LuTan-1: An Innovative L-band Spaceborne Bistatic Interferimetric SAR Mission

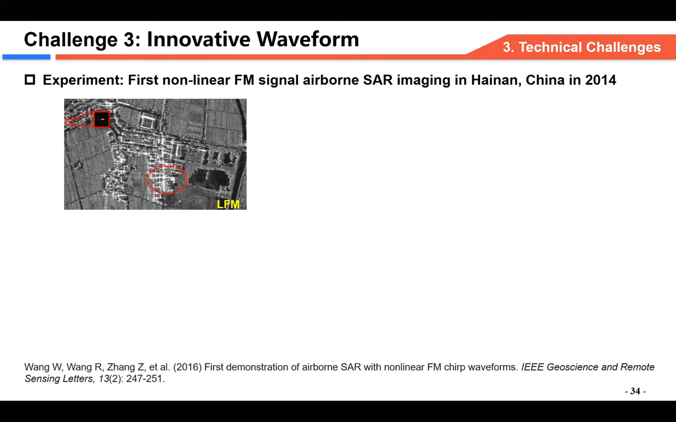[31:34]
SAR system experiment with the linear frequency modulation type waveform for the first time.
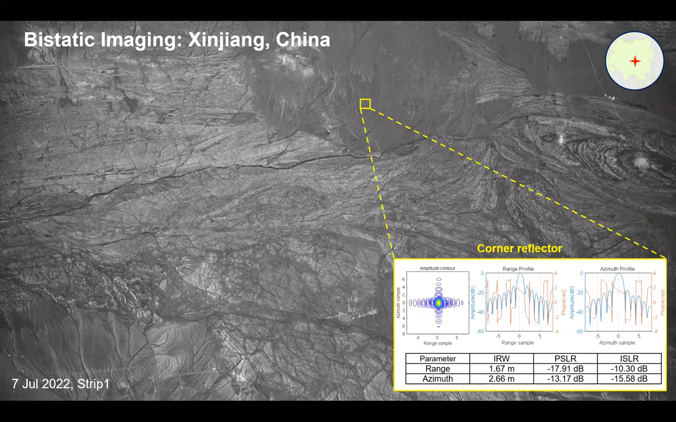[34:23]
profiles. The performance is summarized in the table like here. Here is another image in the Hubei center of China, which is clearly shows the various lakes and the viewer. It can be seen the busy traffic
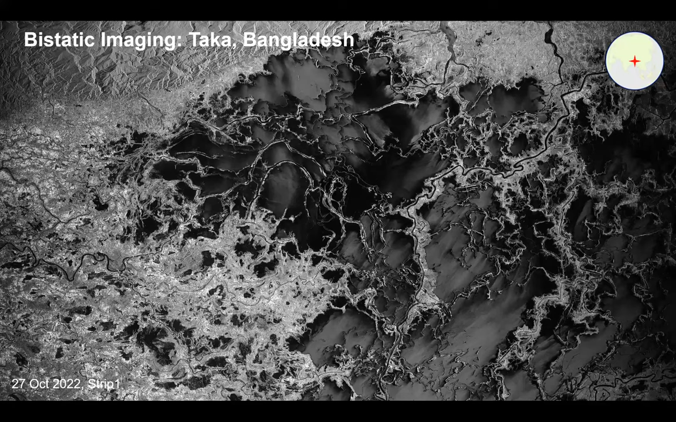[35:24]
Bistatic imaging, also the bistatic image.
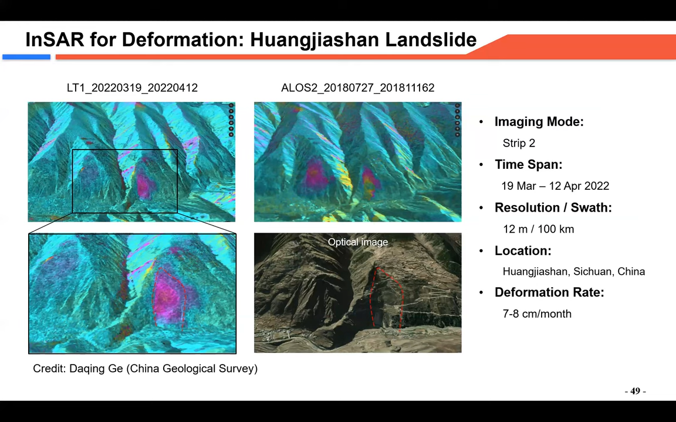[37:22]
This is the LS2 results. This is the LuTan results. The results is from my colleague, Dr. Da Qingge. In the February 2023, two earthquakes
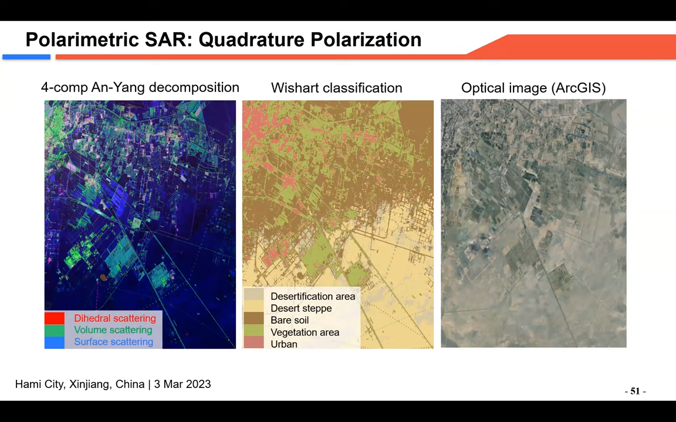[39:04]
Urban features such as the medium made building are efficiently identified and separated from other natural features such as vegetation, soil and the desert. Here is a similar results in the same region using the compact polarization data acquired a month later. We can see at the same, the decomposition results is not the same informative as the full polarization. However, the calcification results is similar.
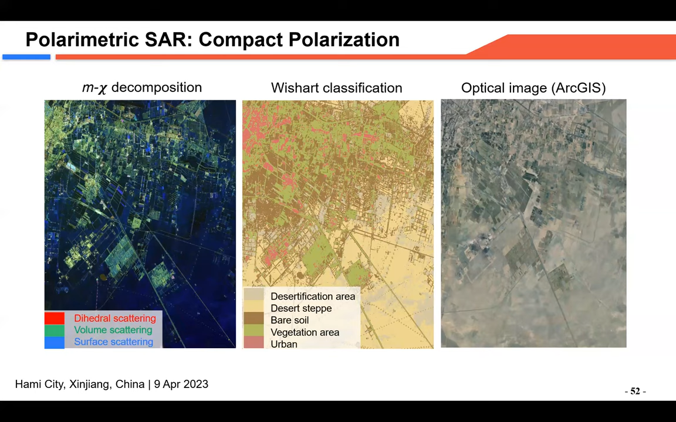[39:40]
We believe the slight difference is caused mainly by the different observation time. It's difference more or less 1 month. We evaluate the calcification performance of the compact polarization using